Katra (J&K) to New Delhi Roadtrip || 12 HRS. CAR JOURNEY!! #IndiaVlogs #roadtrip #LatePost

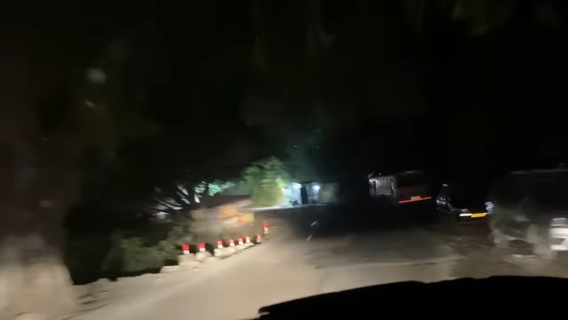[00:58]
Jammu city ko hum right side mein rakhte hain.
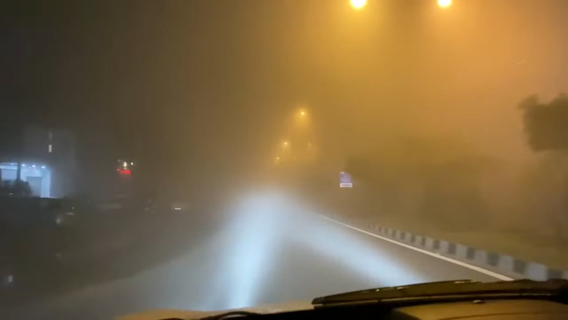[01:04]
Kathua jo ki JNK aur Punjab ka border hai, तरफ जा रहे हैं और फिर हम क्रॉस ओवर करके पठानकोट जाएंगे। काफी फॉग और ठंडक भी बहुत ज्यादा है। In 200 meters, bear right.